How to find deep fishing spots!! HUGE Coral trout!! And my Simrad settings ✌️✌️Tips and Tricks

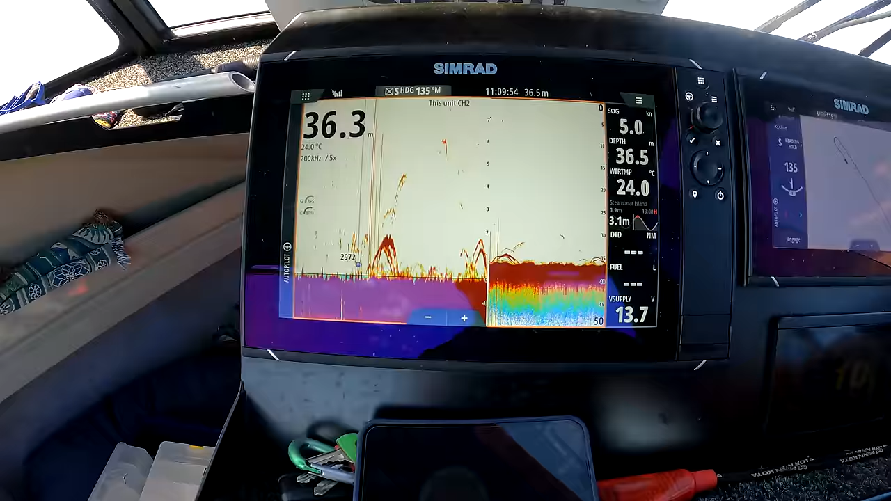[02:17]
On screen: water 24.0°C, speed 5.0 kn
Go, I just found another spot.
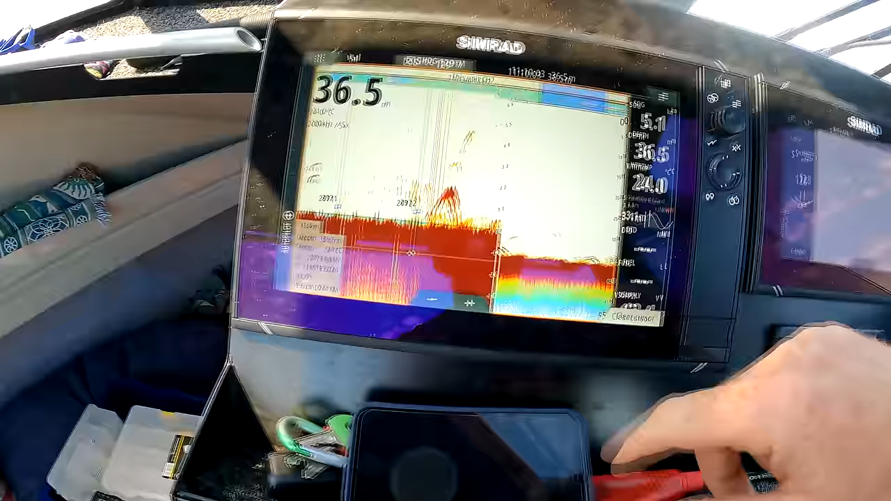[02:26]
But then as I stop, you can see the sharks already here,
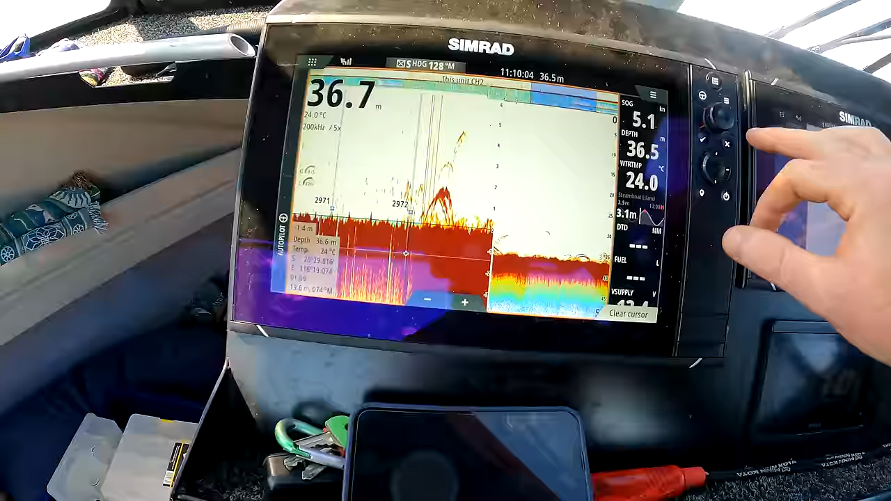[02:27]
On screen: water 24.0°C
so I'm not even gonna bother having a drop on it today, but it is here for future reference.
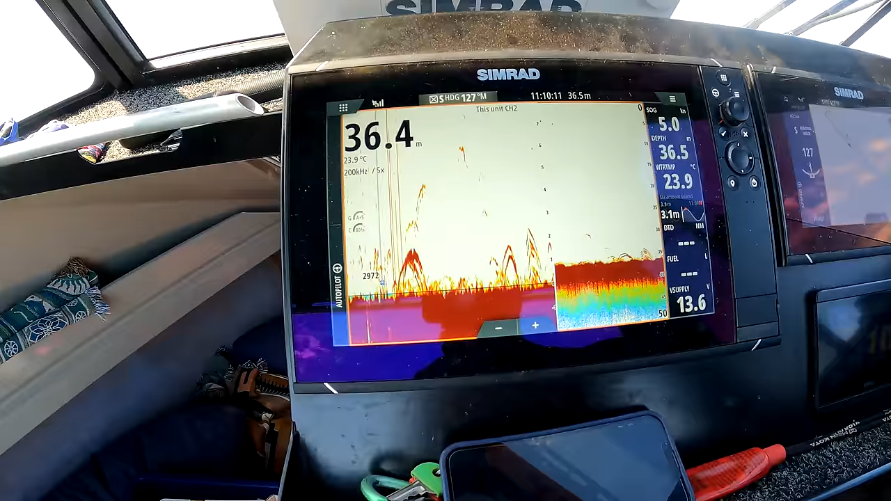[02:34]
On screen: water 23.9°C
There are some absolutely mental arches in there,
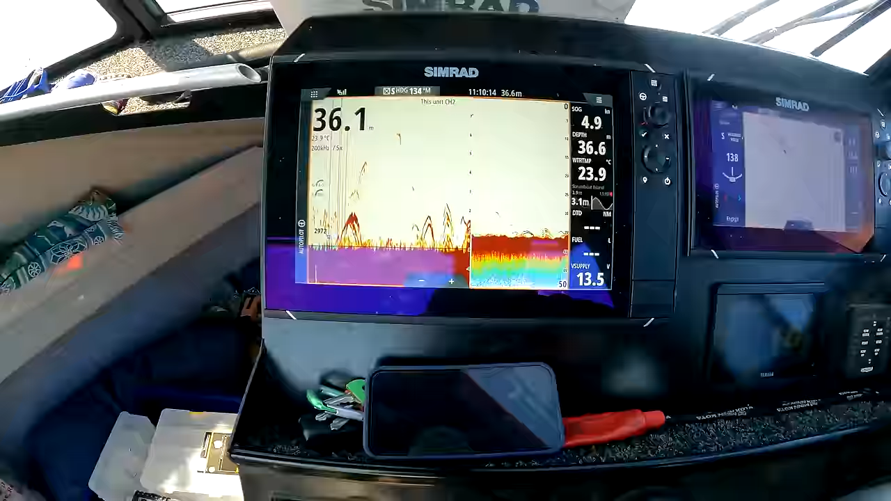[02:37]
On screen: water 23.9°C
so yeah, I'm very keen on that. Look at that.
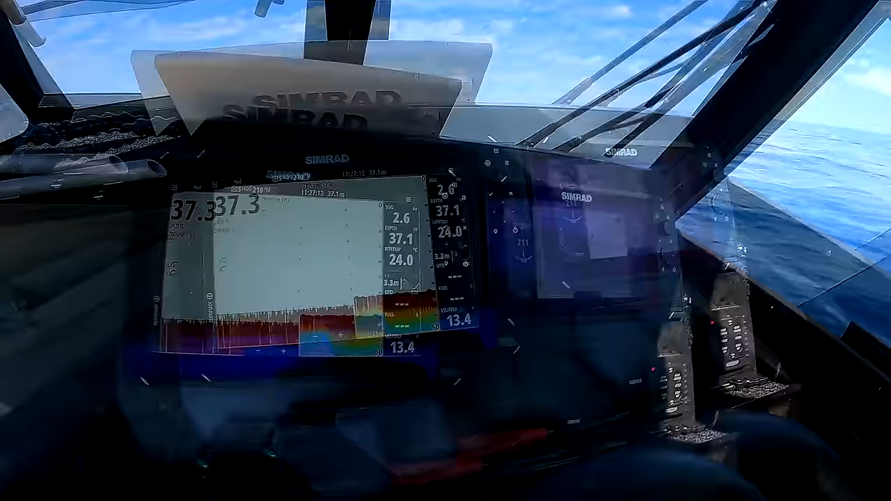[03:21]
And here we go, a little bit of ground.
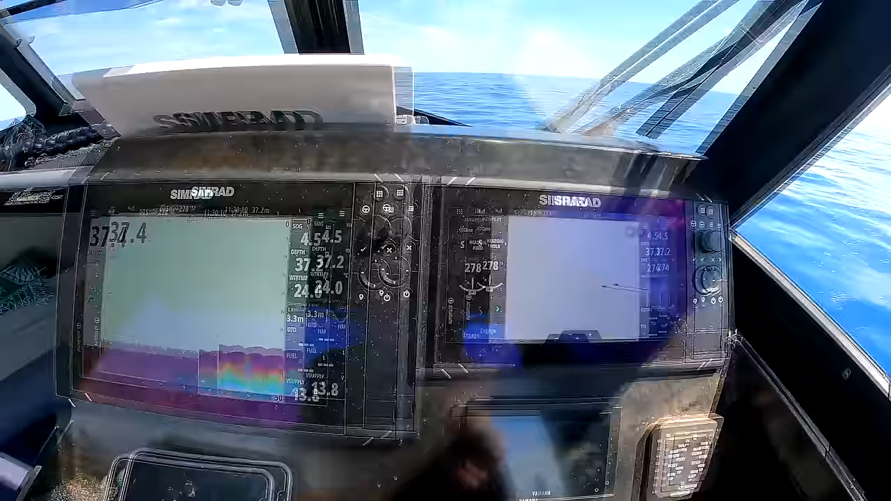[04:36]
I've got no marks here, as you can see. So, oh, he's just breathing up. Might be going down in a second.
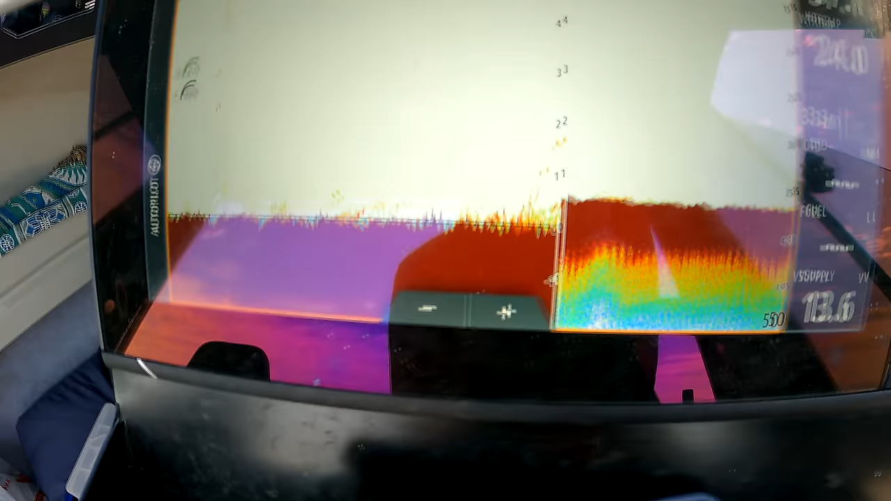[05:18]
A few fish, there we go.
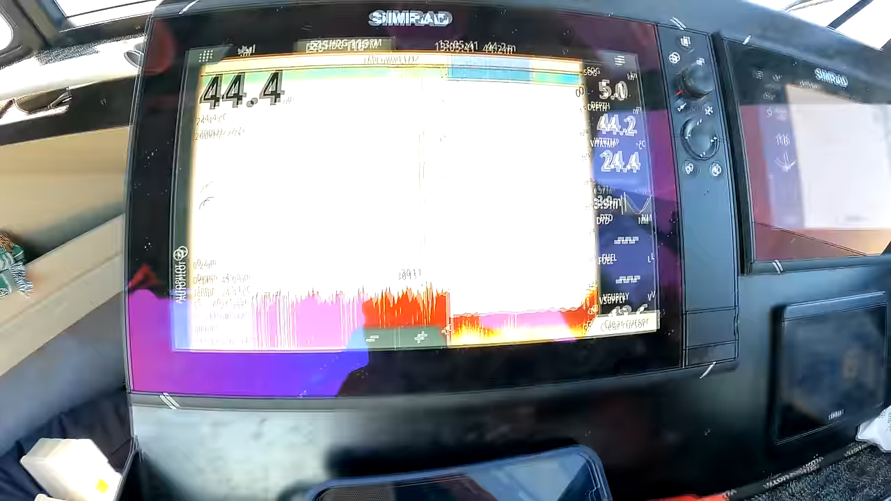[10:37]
Oh my God, sorry, clear that.
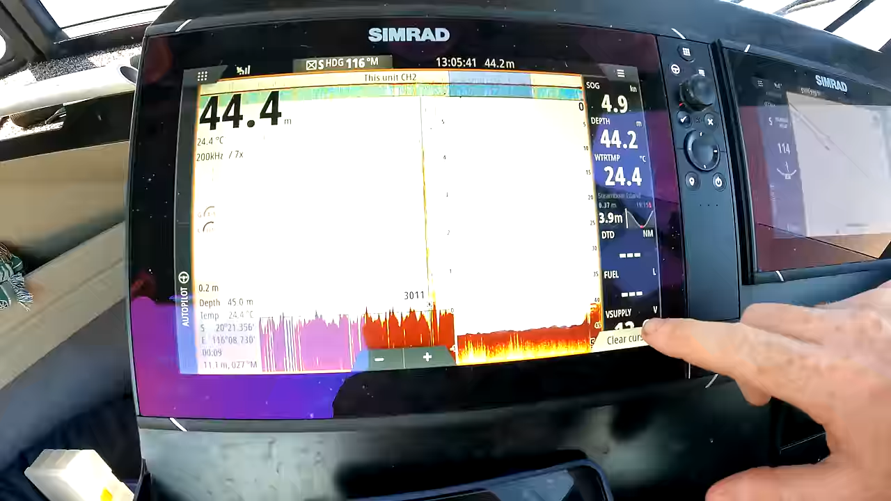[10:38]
On screen: water 24.4°C, speed 4.9 kn
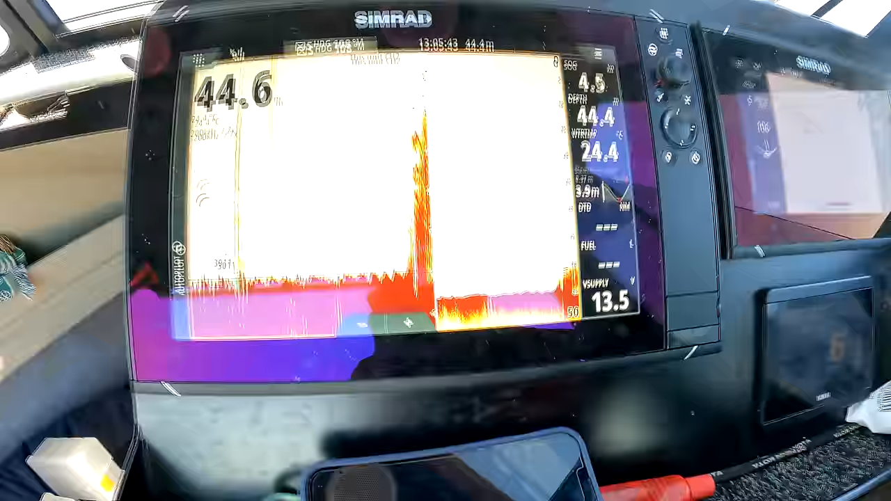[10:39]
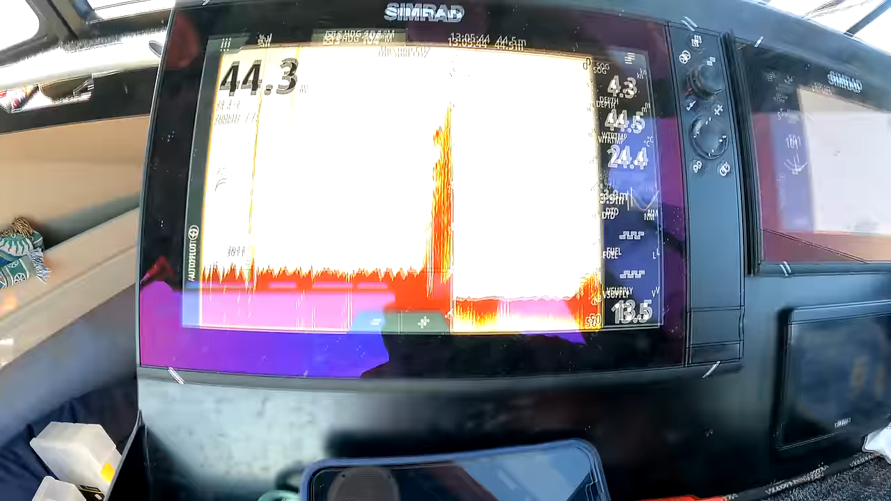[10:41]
Jesus Christ, that is solid fish in there.